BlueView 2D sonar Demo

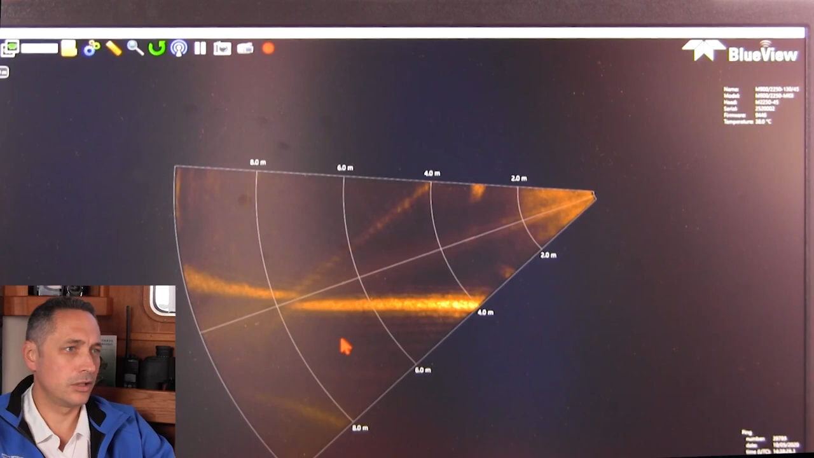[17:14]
That offset slightly different. Now you see we're coming in range here. Here's a seabed. This is really good inspection of the very sort of low foundation of the seabed here of the pilings here.
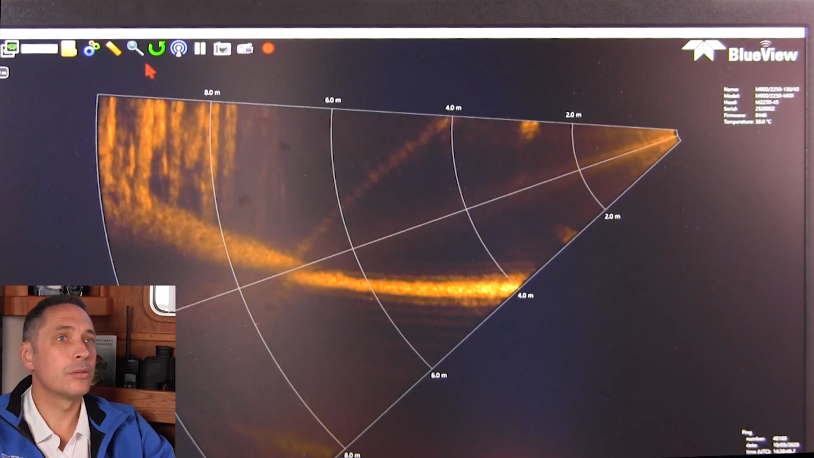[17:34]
What I'm going to do is I'm going to quickly just set the solar set looks a little bit more up. There we go. Seabed looks flat. This area here is pretty flat. I can do a little bit out, but it's not going to help very much.
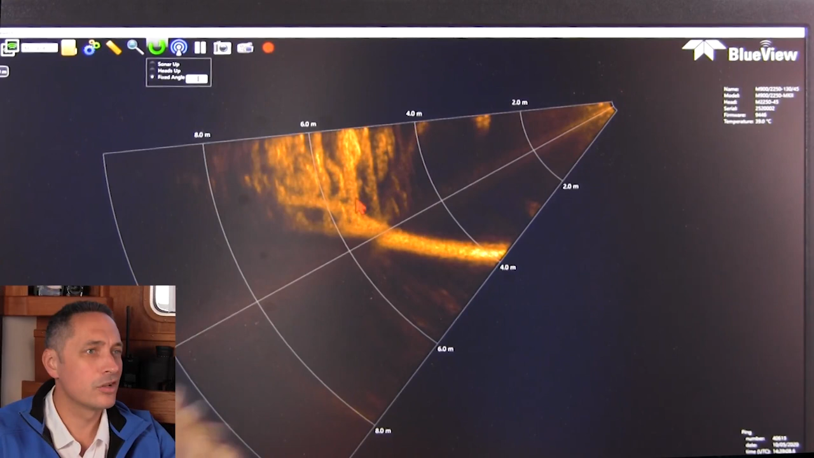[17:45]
So when we're doing an inspection like this, now you can see that the piling is kind of straight and it goes all the way at the bottom.
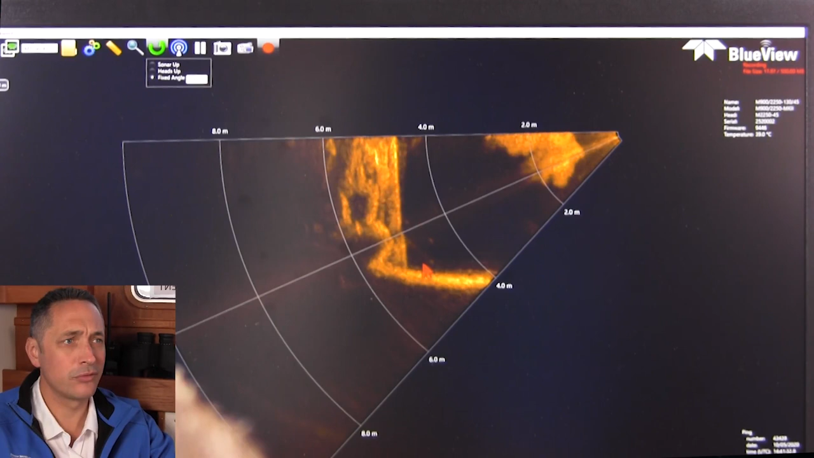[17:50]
Of course, you'll have some silting near the bottom edge of a vertical structure like this.
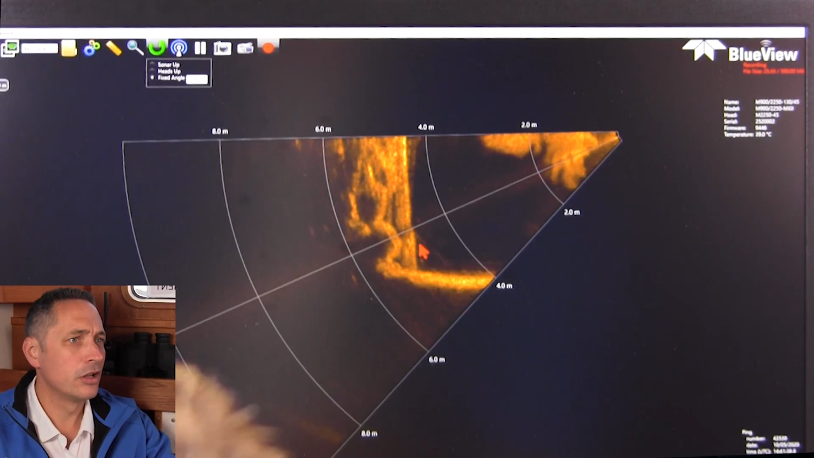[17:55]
But I think generally speaking, we can see that this piling over here is in pretty good condition.
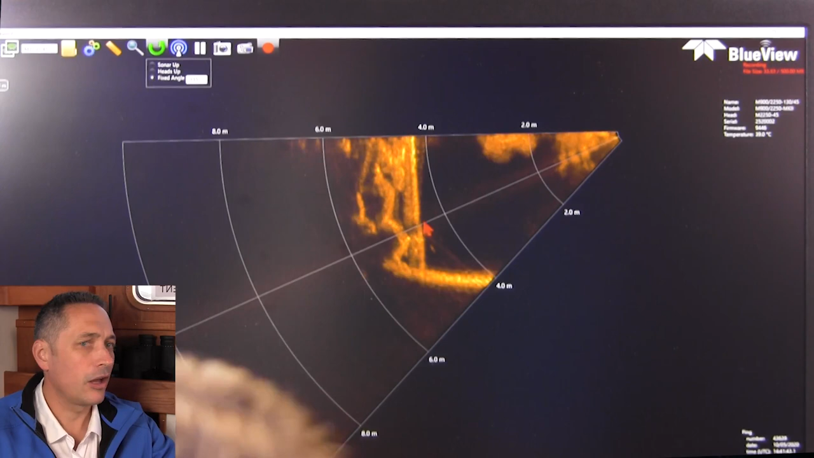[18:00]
This is a well-maintained harbor.
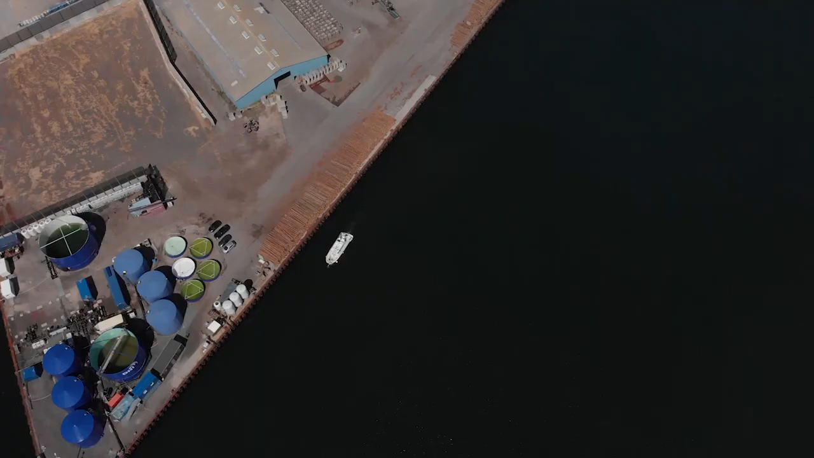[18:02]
It's a rather large harbor, industrial harbor area. So we would also expect it to be in fairly good condition.
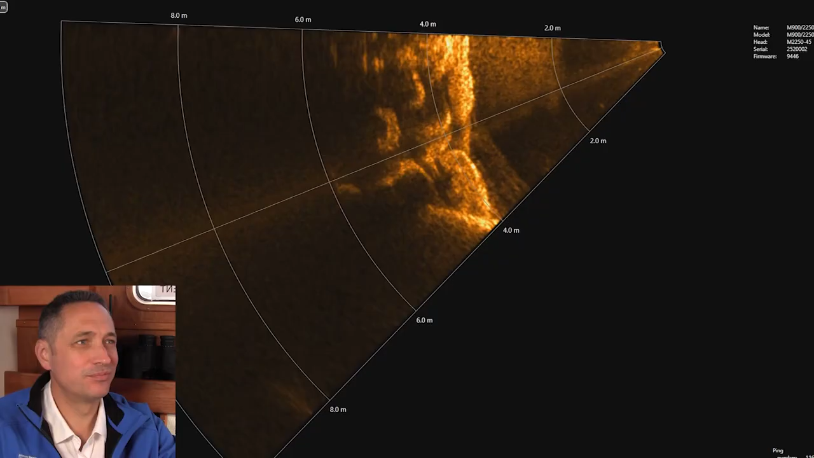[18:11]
So what we see here is we see the nice well-defined vertical
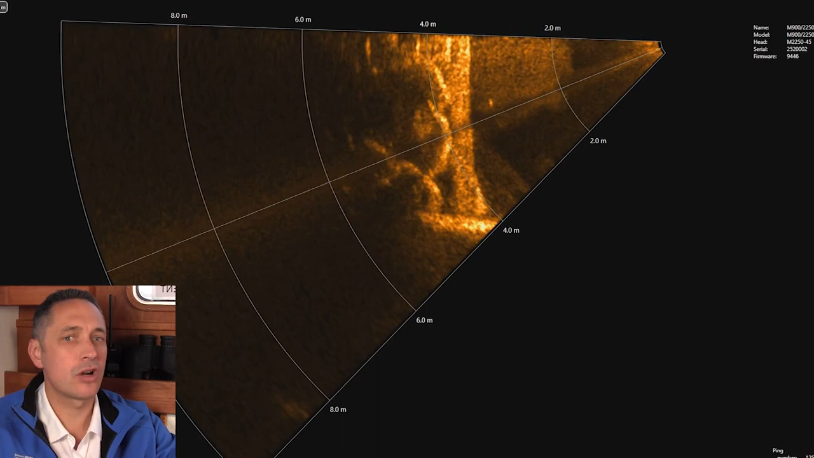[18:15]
structure of the harbors or the jetty wall.
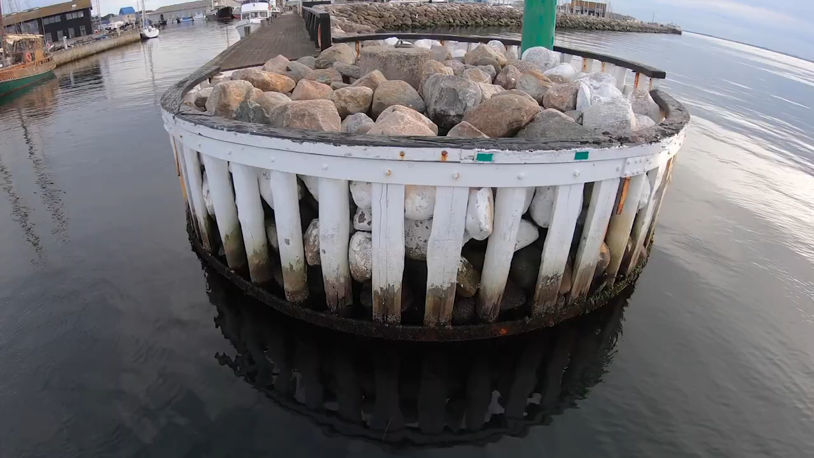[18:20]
What you'll see is that this structure here is built up of vertical wood pilings back filled with small boulders, small to medium sized boulders.
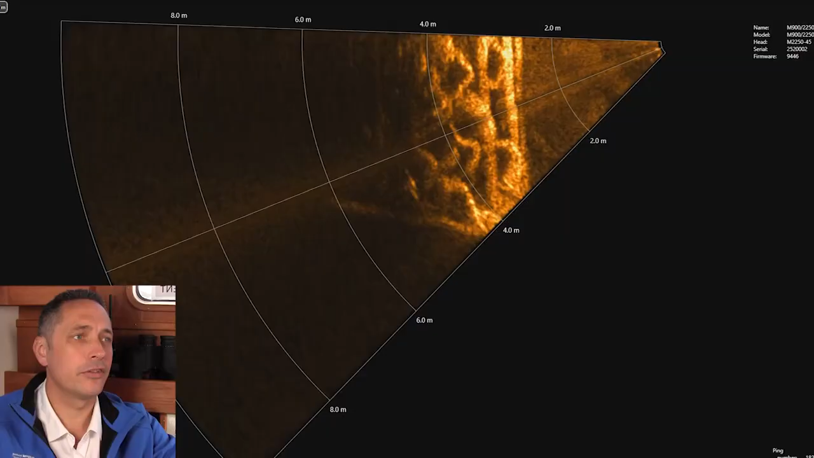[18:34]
And it's quite clear to see in the data here that you have these vertical wood structures and these boulders as well. So I think this is just a testament to the sonar and the high resolution of this two megahertz,
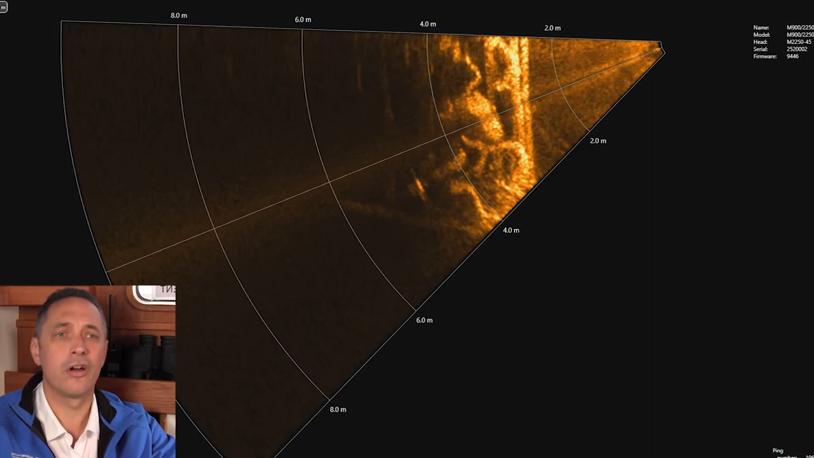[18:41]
how well it corresponds to what the human eye can obviously see visually.
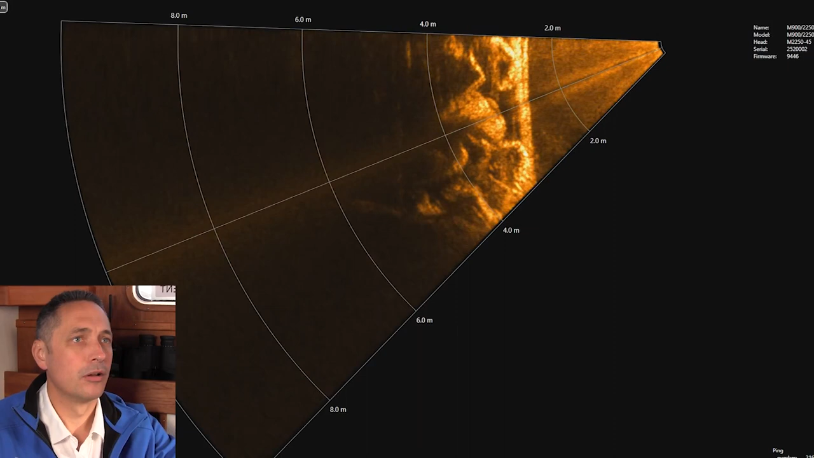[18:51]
And if I switch back to the 900 kilohertz, you can actually compare here with the 900 kilohertz that you can see structure, you can see the vertical areas, but the resolution is just not nearly as good as the two megahertz.
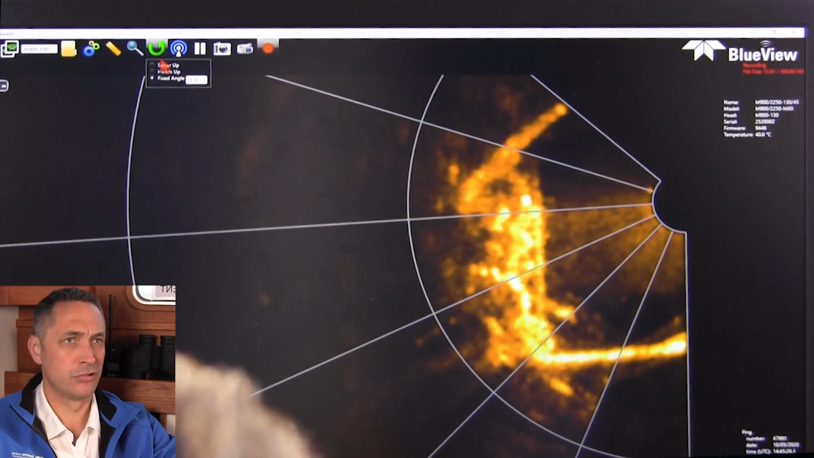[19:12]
So this really shows the strength of the two megahertz here. I'm going to show now, I'm just going to stop recording here.
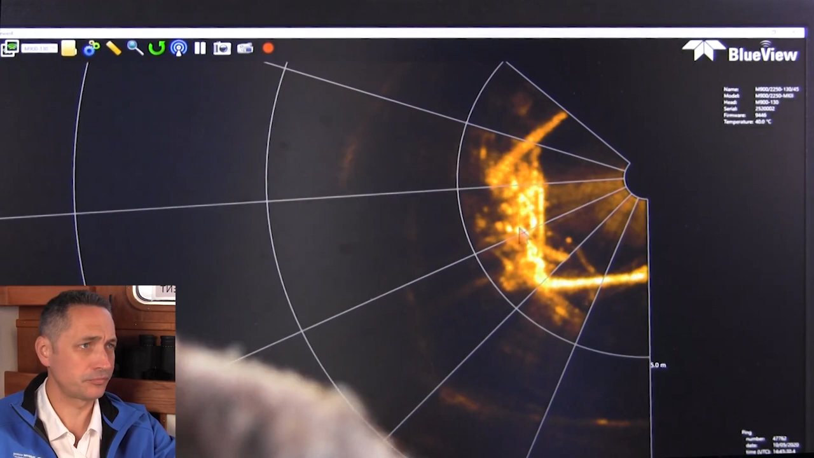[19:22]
But if I take this 900 kilohertz data where it's pretty blurry and where the resolution, although one could say is good, it's not phenomenal.
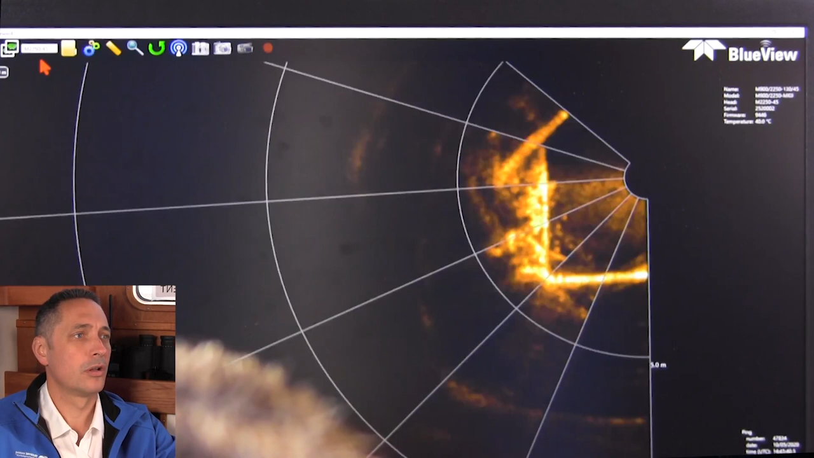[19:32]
If you go over to the two megahertz, one can see once I just get it back into context view here, the resolution is far superior and the structures are far clearer to see.
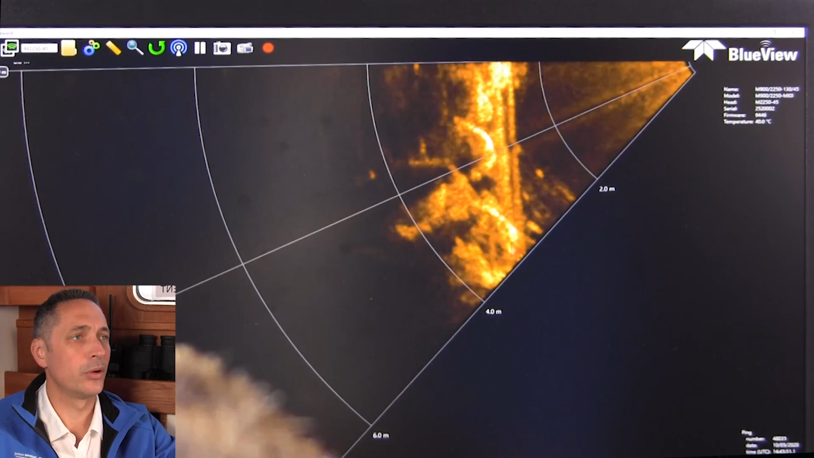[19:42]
You can see the boulders and the boulder detail here as well. So that's really, really fantastic actually. So here we're coming in using the 900 kilohertz to approach the sidewall here and we can see the metal cladded key wall.
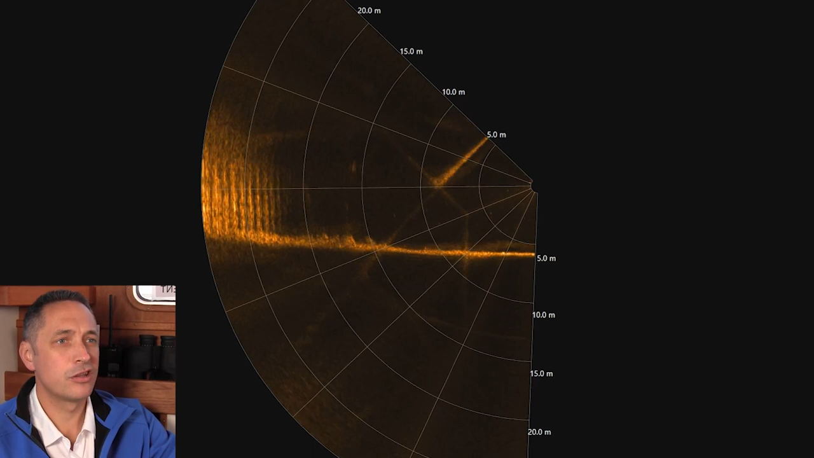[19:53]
Clearly see the striations or the pattern of the metal cladding and it would be a great tool to see if there was any damage.
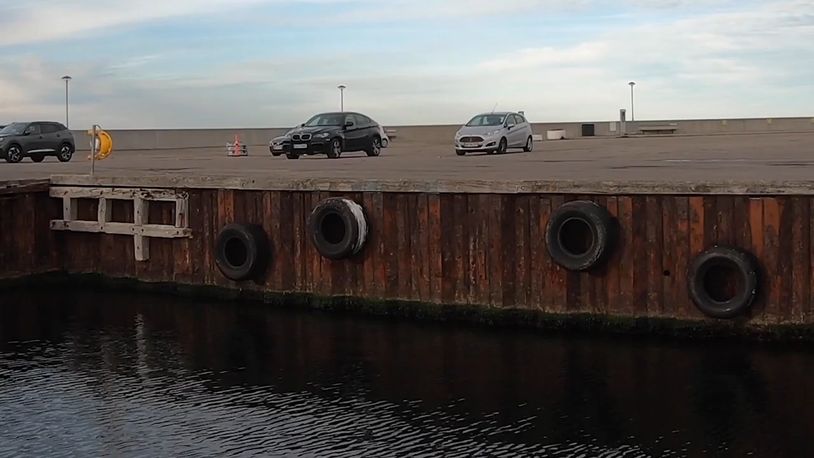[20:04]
Obviously there's no obvious damage here now, but quite, quite easy to see if there was damage or not. The range we're at now is around about 15 meters. So we're a bit too far away to use the two megahertz.
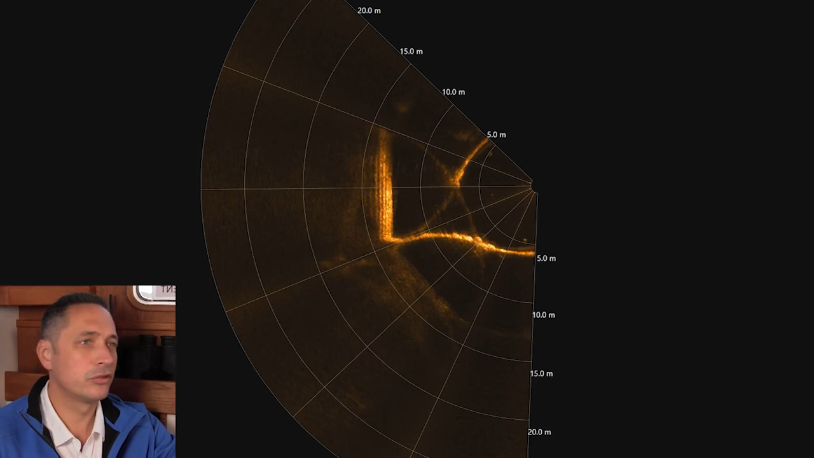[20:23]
But as soon as we come within that kind of range and get the grazing angle right, what we'll do is we'll flip over to the two megahertz. So now we're within 10 meters range or so, and we're seeing nice vertical structures here.